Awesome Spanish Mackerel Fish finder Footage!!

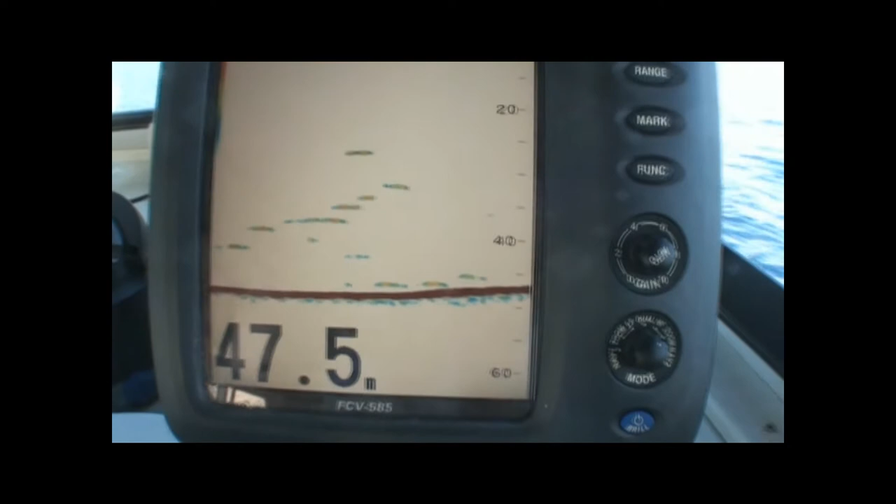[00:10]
On screen: depth 47.5 m
Yeah, good show. Down deep, bud.
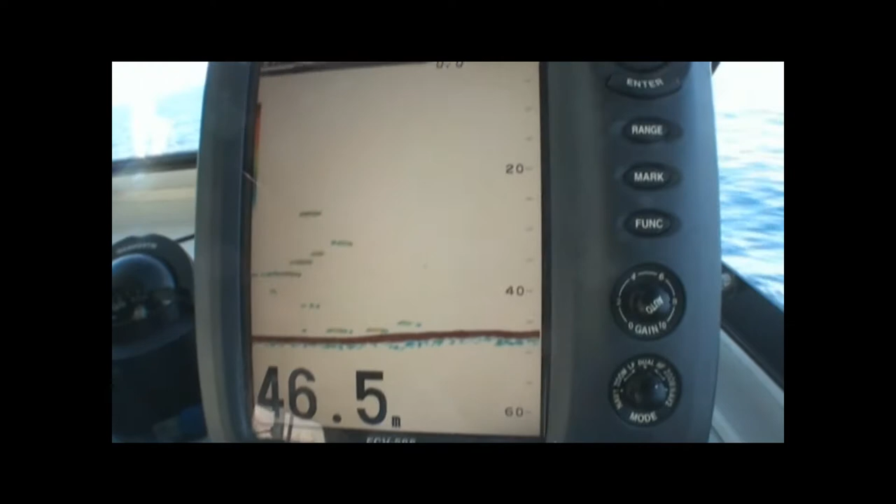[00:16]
On screen: depth 46.5 m
Let's see how we go on this pass. Hold on. Yeah, just coming onto the rock now.
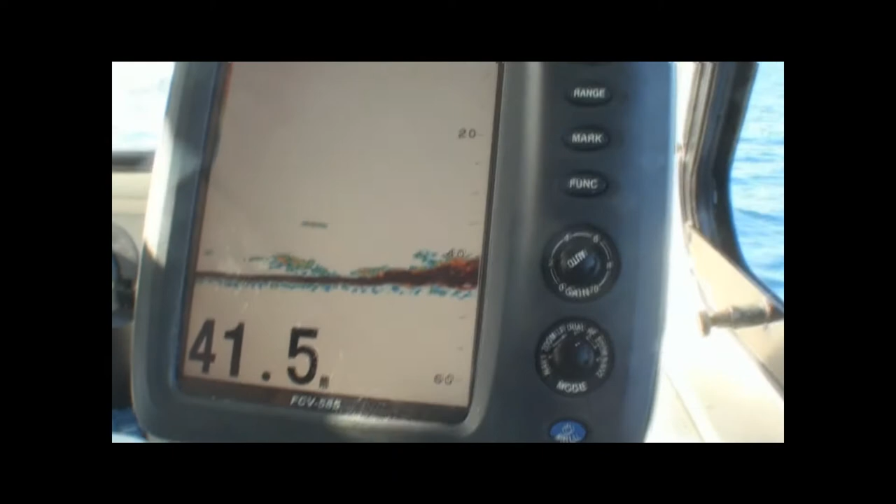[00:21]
Yeah, that's better. This is what we're looking for. Serious structure.
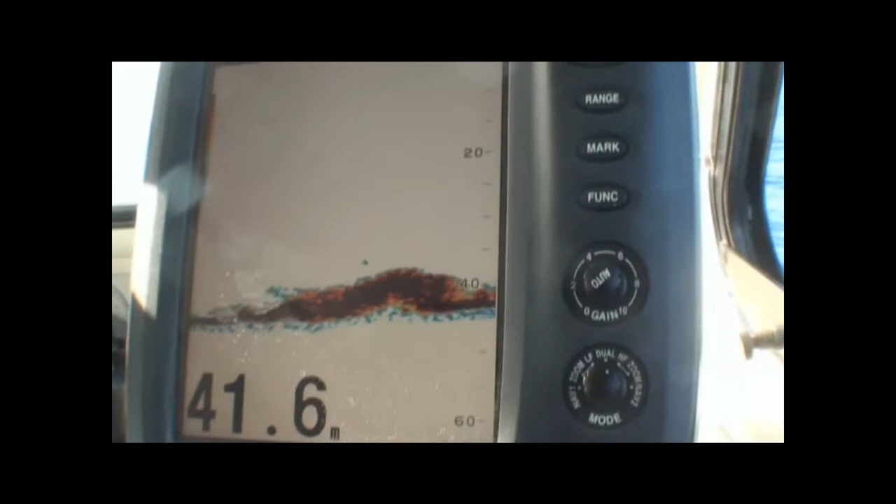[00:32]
On screen: depth 41.6 m
They put our balloon out now.
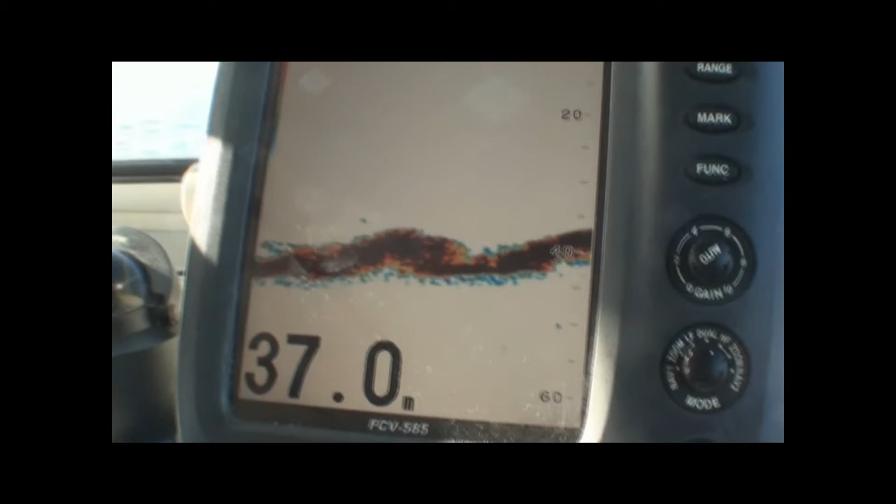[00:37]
On screen: depth 37.0 m
Oh, here we go. There's some more mackerel.
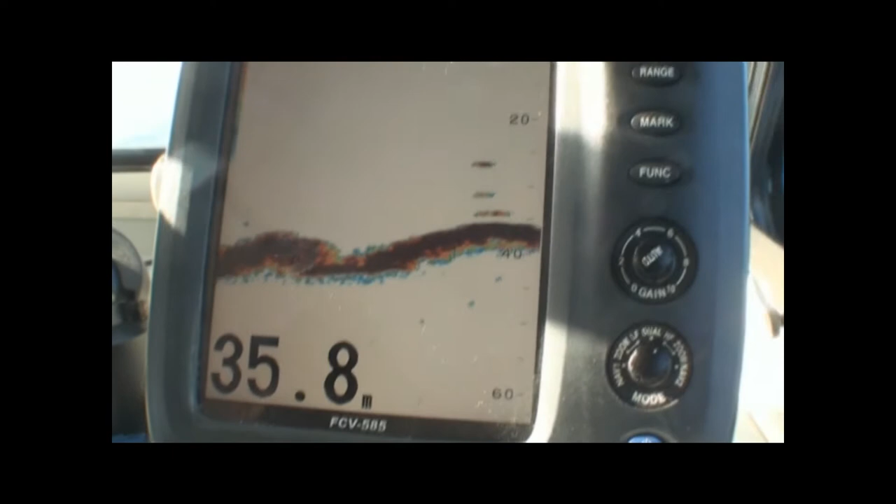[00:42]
On screen: depth 35.8 m
Excellent. Yeah, look at that. More mackerel.
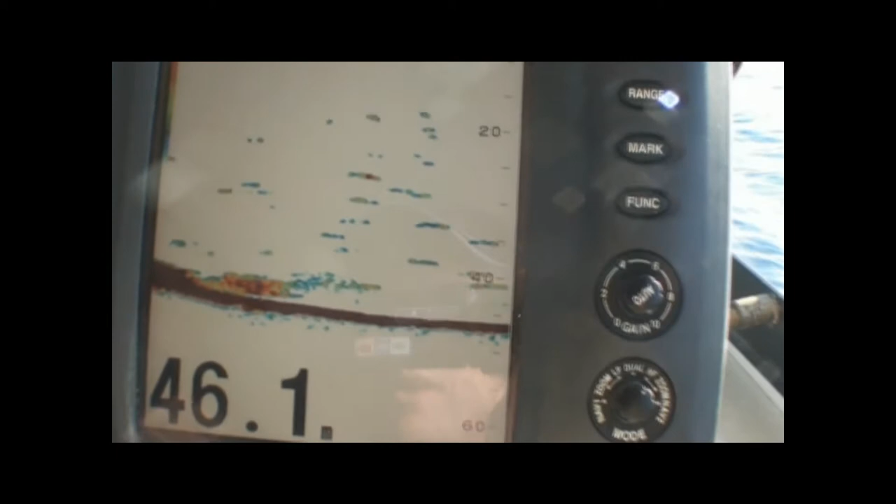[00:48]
More bait fish. Some good shows there for sure.
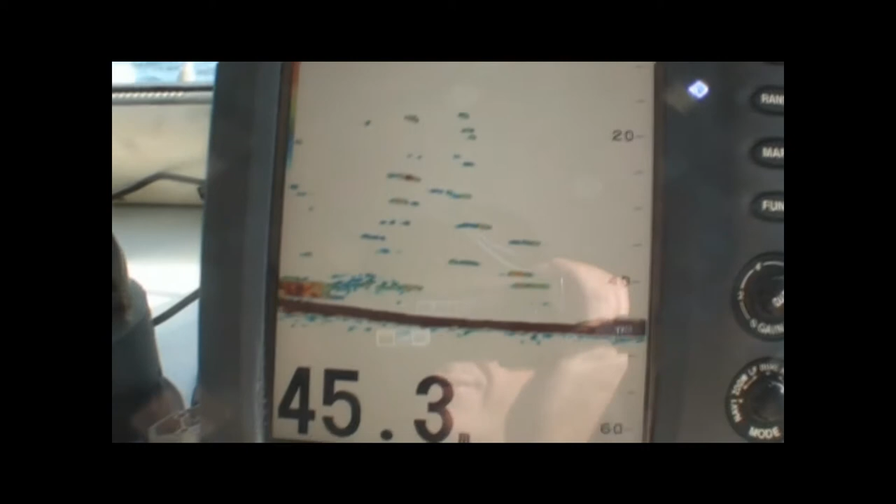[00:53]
Oh, wow. Look at that. Hey, nice Spanish.